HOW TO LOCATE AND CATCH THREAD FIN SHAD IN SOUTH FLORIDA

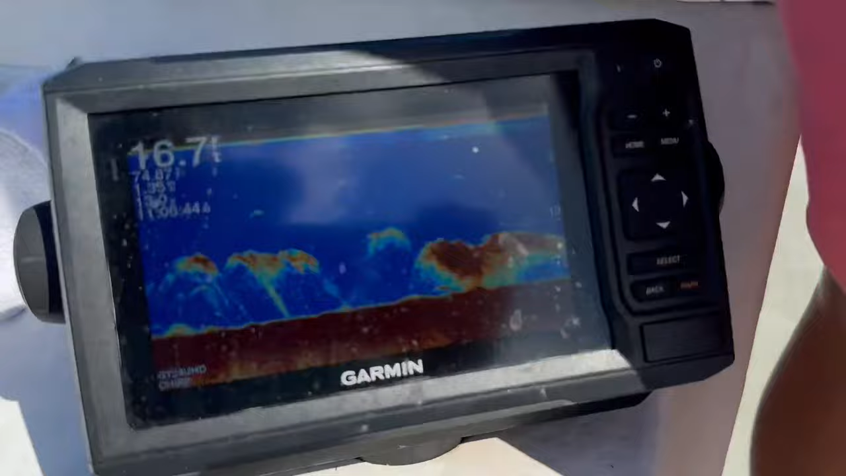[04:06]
All right, let it sink all the way down Look at let it sink all the way down Look at that bro
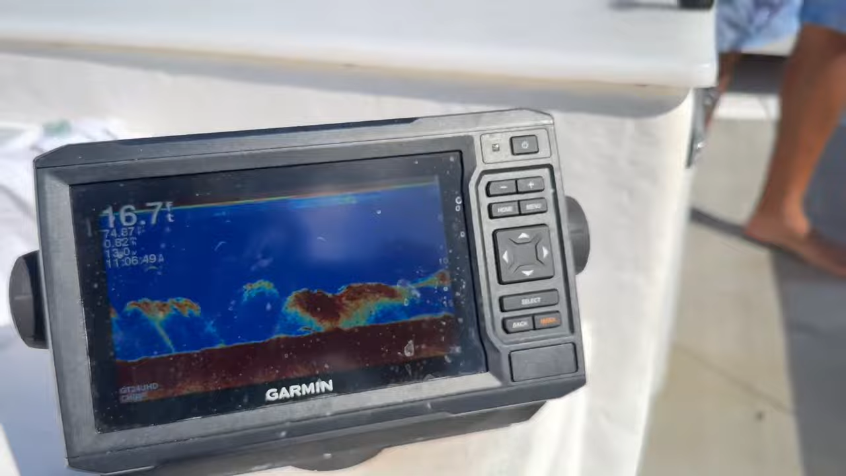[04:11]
On screen: depth 16.7 ft
We're still marking Yeah, go ahead. Go ahead. You're good. It's uh 16 feet right here
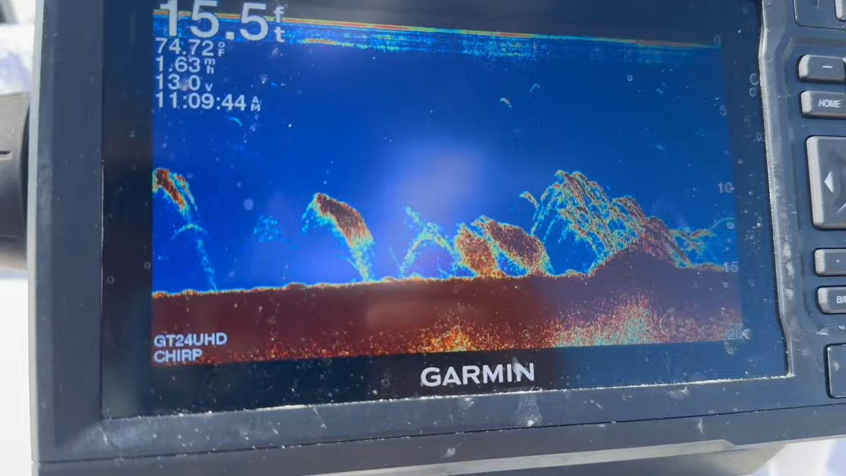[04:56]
On screen: depth 15.5 ft, water 74.72°F
All kinds of stuff on that hump We're we're right on top of him.